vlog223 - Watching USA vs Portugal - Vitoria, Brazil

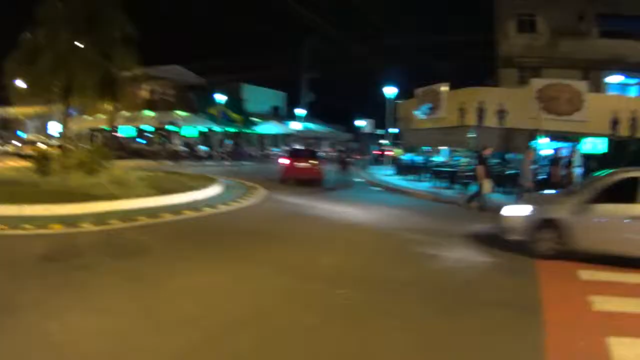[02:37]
So guys, we're coming back to the place that we always come to, where all the bars are.